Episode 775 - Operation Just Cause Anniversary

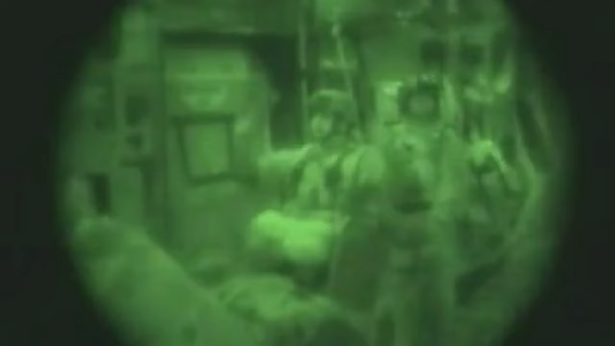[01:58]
came in onto the runway at rio
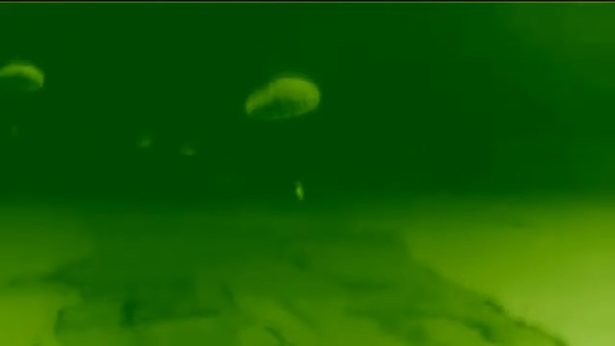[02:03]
hato and that was the airport at rio hato that we jumped
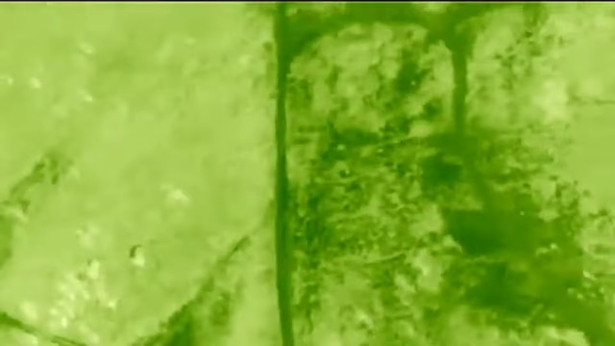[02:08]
onto and took over in the first hours